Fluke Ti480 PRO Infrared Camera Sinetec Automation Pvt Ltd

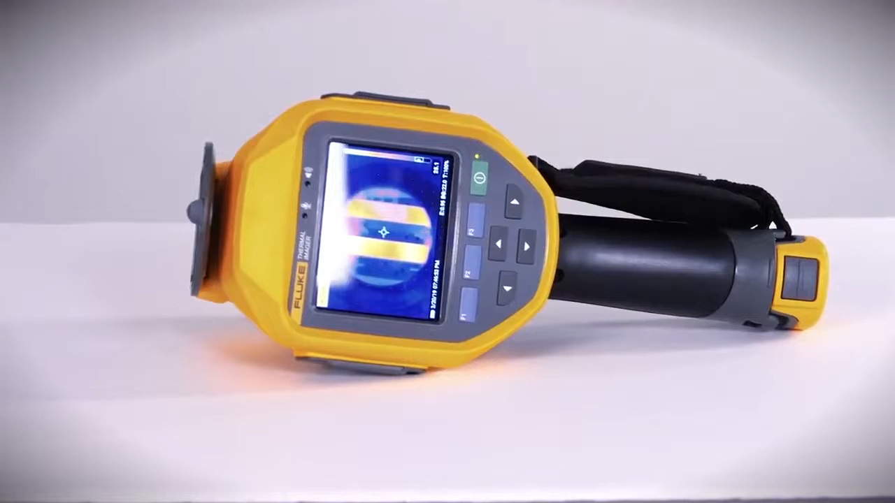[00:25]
see even the smallest temperature differences in electrical connections.
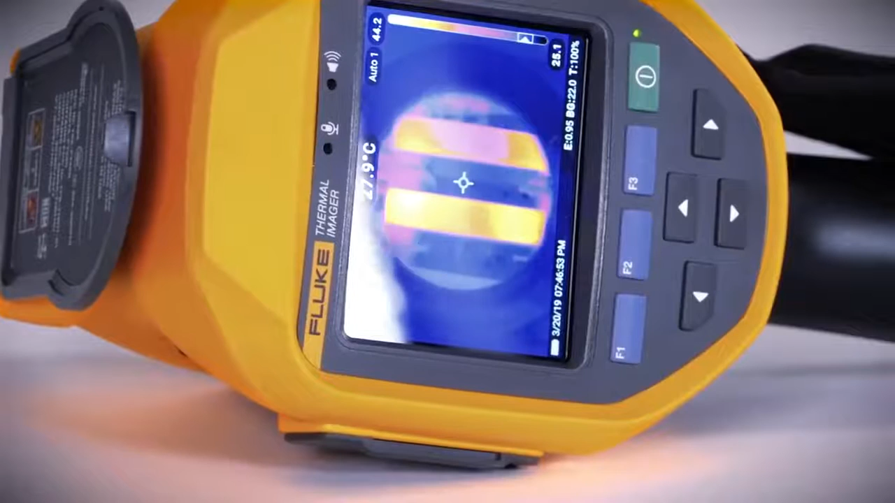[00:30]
On screen: spot 27.9°C
You can't afford to lose a single data point because minimal temperature deviations make a difference in your world.
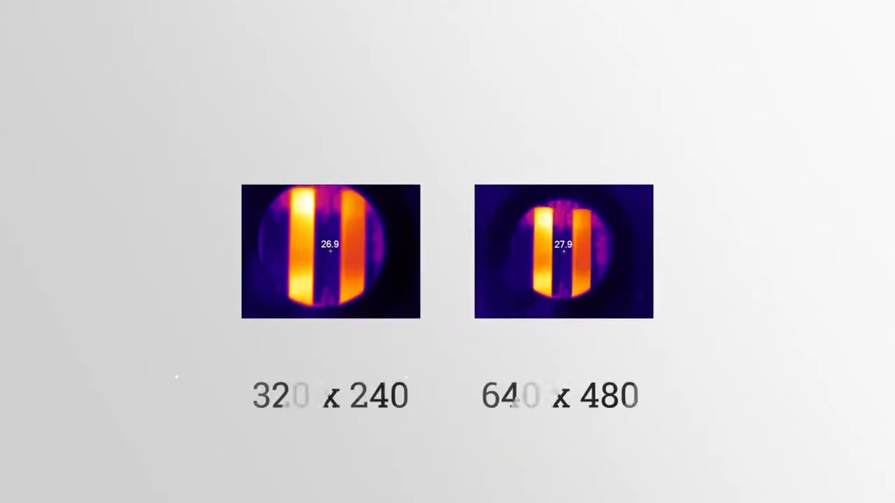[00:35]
True 640 by 480 resolution lets you magnify an infrared image and show your boss a problem connection in detail.
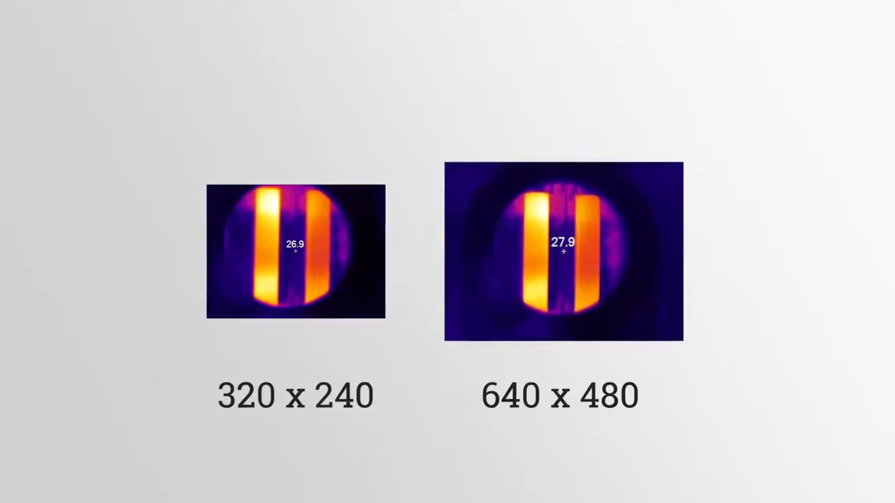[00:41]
One-to-one detector to display ratio means that the thermal image you see out in the field looks even better when enlarged for your report.